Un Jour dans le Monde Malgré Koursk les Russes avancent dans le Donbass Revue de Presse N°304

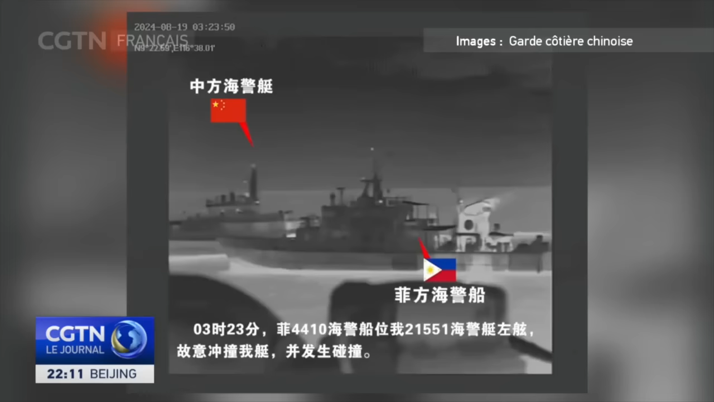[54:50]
Les gardes-côtes chinois ont pris des mesures réglementaires ce matin pour répondre à deux navires des gardes-côtes philippins qui sont entrés intentionnellement en collision avec les navires des gardes-côtes chinois de manière dangereuse La Chine affirme que l'un des navires philippins a ignoré les avertissements répétés et qu'elle tient la partie philippine pour entièrement responsable de cet incident Les gardes-côtes chinois ont averti la partie philippine de mettre fin à la provocation et à la violation de la souveraineté de la Chine sur les îles Nansha et leurs eaux adjacentes